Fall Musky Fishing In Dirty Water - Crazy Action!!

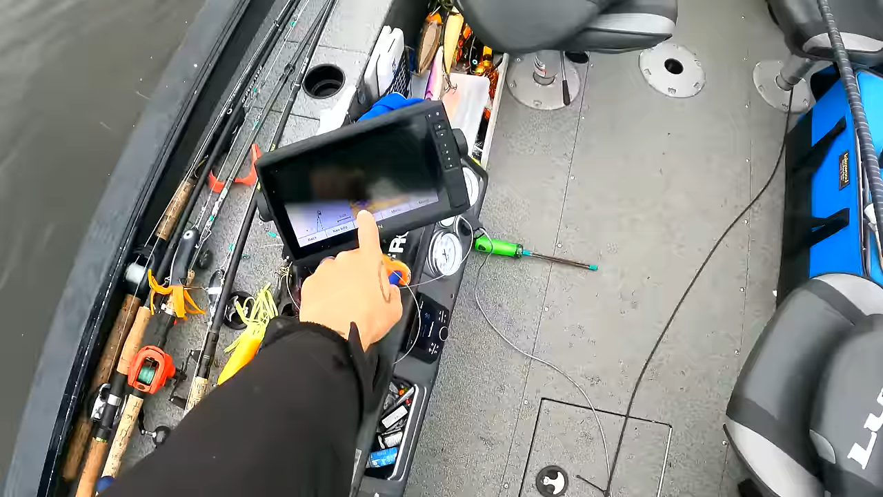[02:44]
For any of you that are still buying stuff this fall, you can see there's still pretty high weed, 7 feet of water. I'm gonna rip rubber. These guys are gonna throw blades. And we are started.
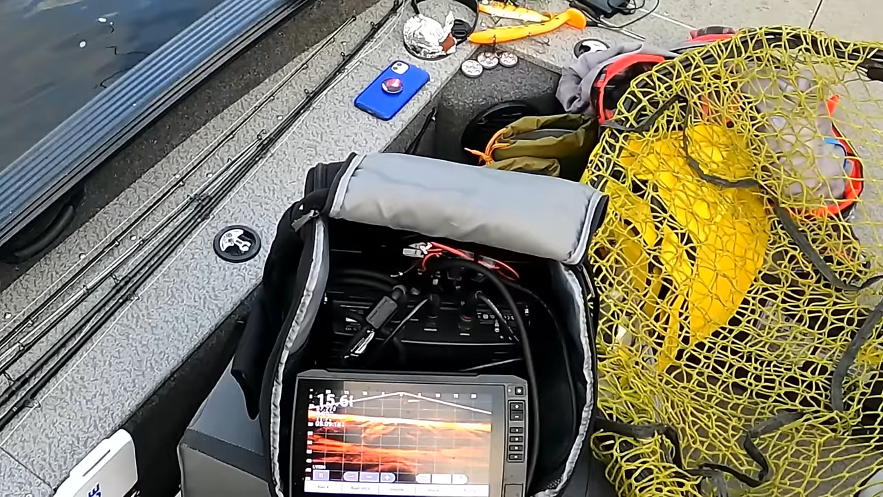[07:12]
Oh, he's chasing me. Got him. He's chasing me. It's a musky for sure. It's a musky for sure.